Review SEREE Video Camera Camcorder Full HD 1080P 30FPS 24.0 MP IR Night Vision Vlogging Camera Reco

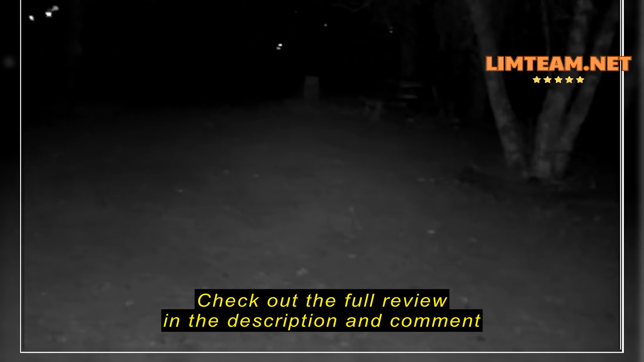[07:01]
I'll turn that on. Big difference. Big difference in this external.